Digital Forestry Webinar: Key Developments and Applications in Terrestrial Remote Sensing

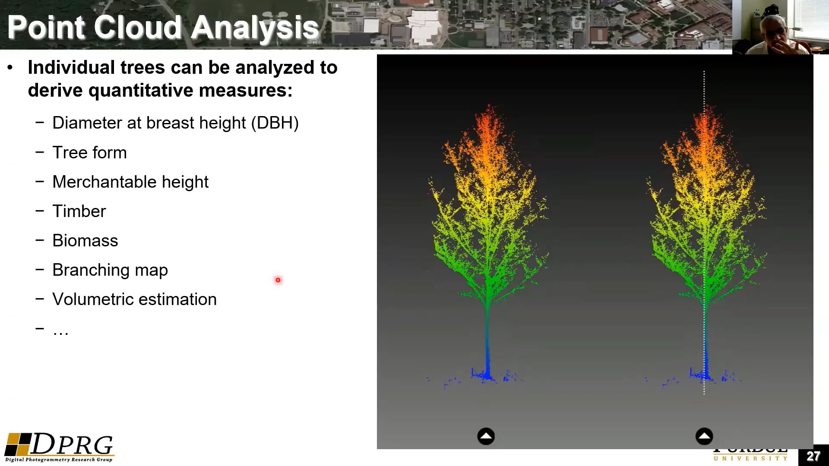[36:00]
So this is an area three.
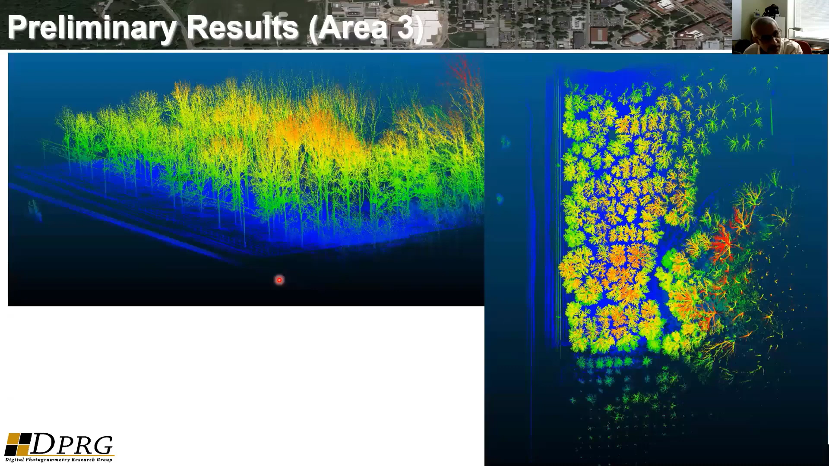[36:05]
This is a more mature forest. I will just focus on this particular location here. This is the tree.
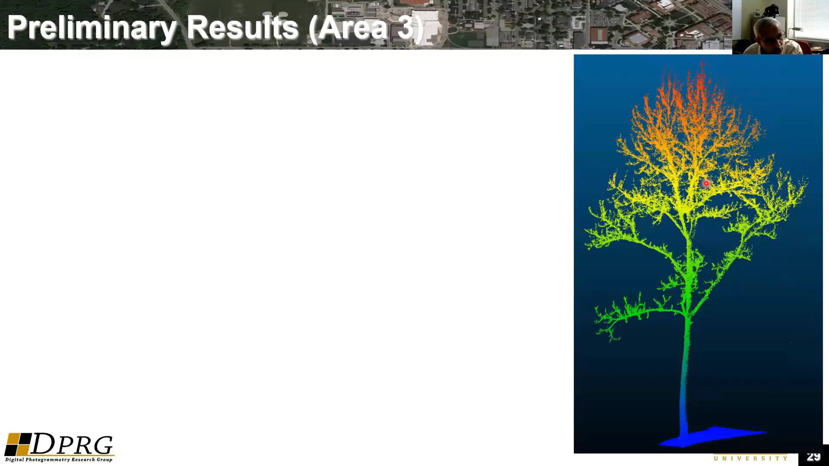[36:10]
This is actually, again, we are doing cylinder fitting. So we just block this area. So manually we measure the diameter is 35 centimeters.
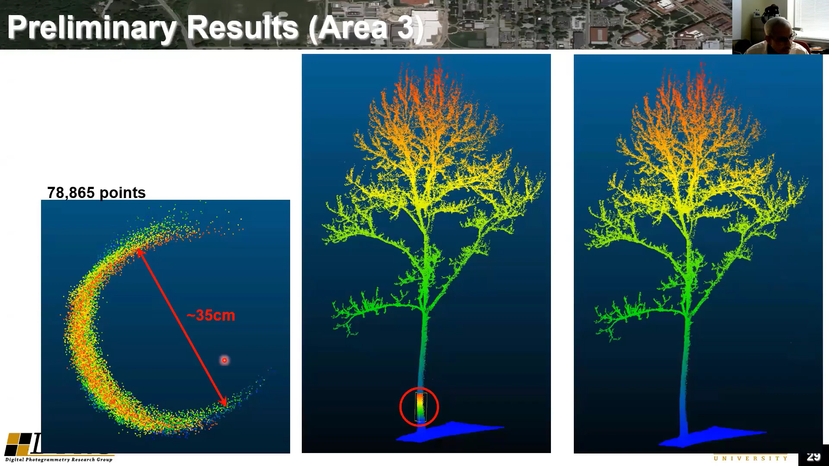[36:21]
And here we have a total of 78,000 points. And when we fit the cylinder, this is the diameter we get.
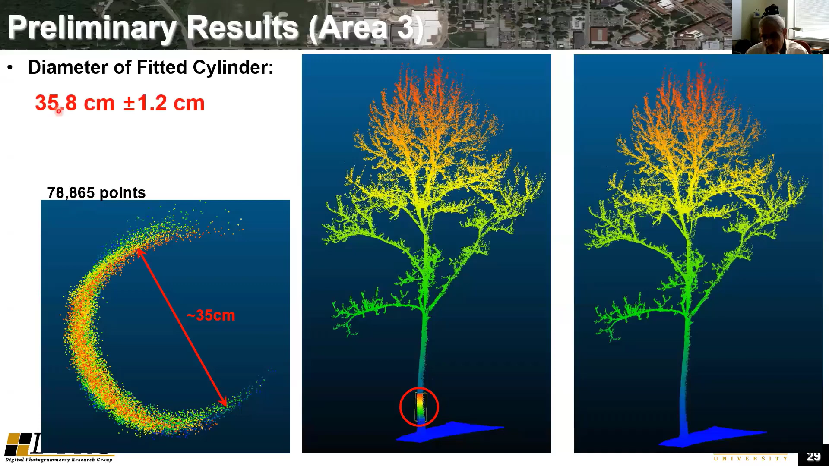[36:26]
So once you have the data, actually, you can actually have the tree, you can do cross sections at different heights. And that gives you more information about the tree of the structure,
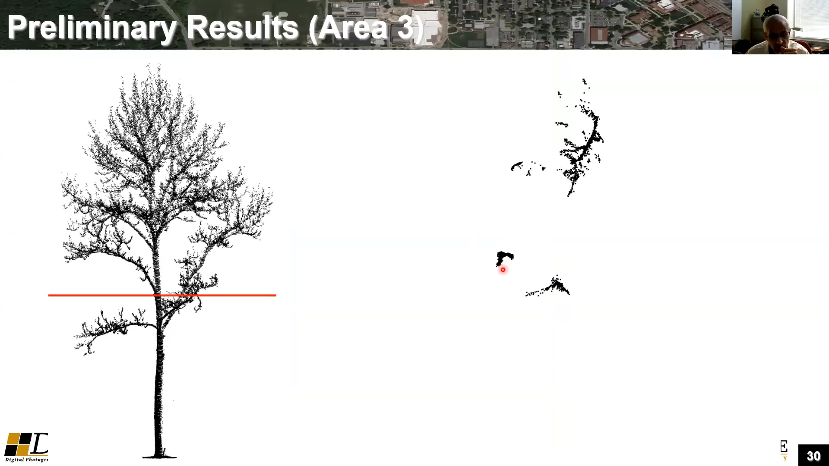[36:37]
as well as other attributes you would like to get from the point cloud data.
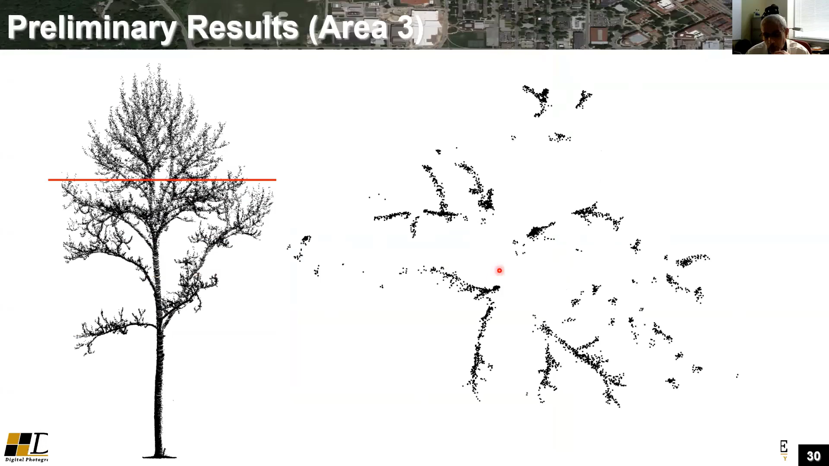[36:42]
So I'll just let you just watch this one again. So we will start from the bottom, and then we'll go up. So here, this is only derived from one track.
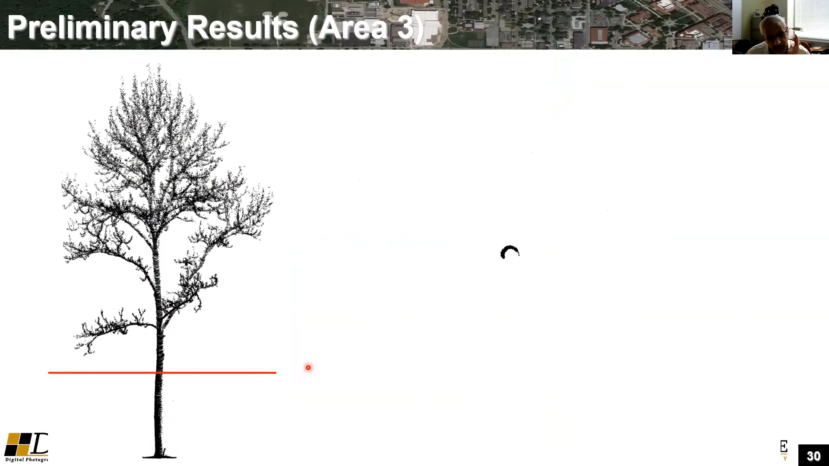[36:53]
If you do multiple tracks, so in this case, the tree will be complete, I would say.
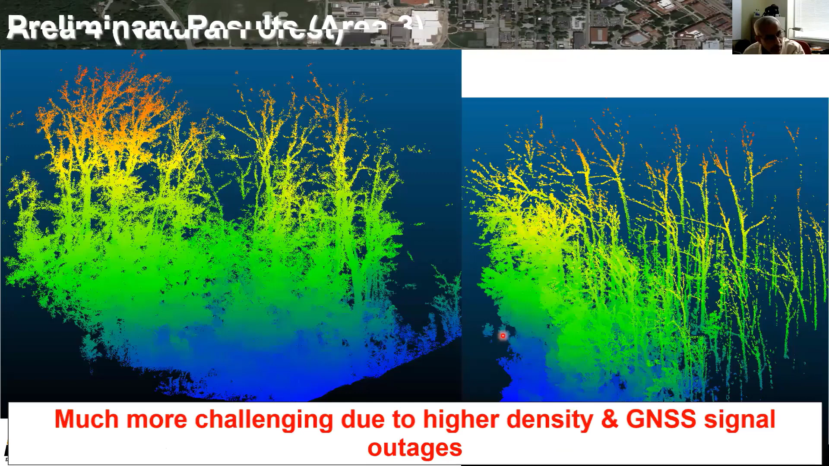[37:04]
So this is really the most challenging area with area four. That's a natural forest. So there, actually, you can see it's much more denser. We have more challenges because of the GNSS signal. But this is really the focus of the current research,
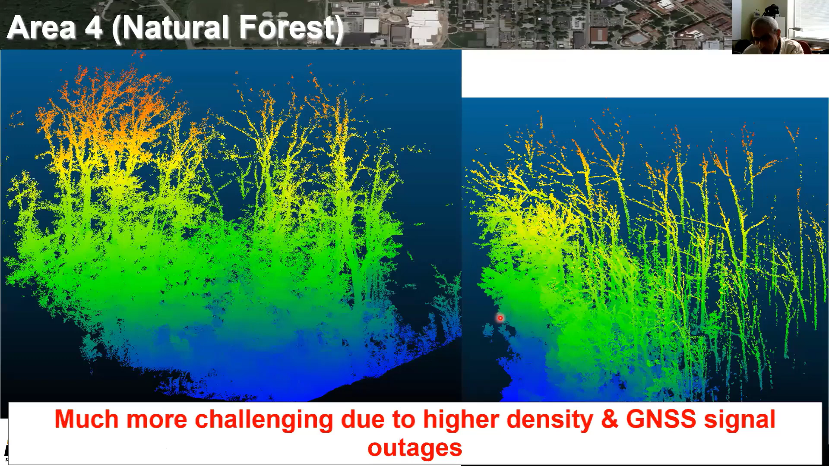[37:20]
how to improve the trajectory when you have sustained blockage of the GNSS signal.